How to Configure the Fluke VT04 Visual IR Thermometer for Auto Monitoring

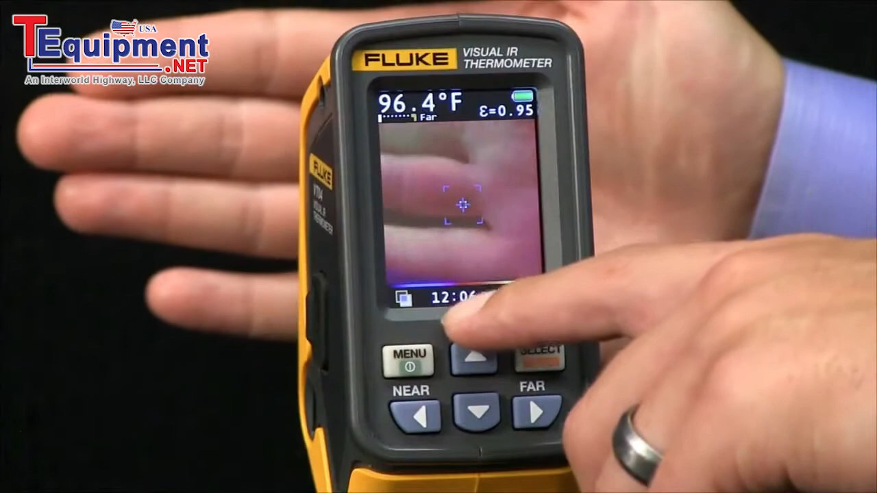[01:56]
On screen: spot 96.4°F
Now, if I raise the temperature again, it takes another image. You see a number up here in the center bottom part of the screen, and then it will continue to take images again every 10 minutes.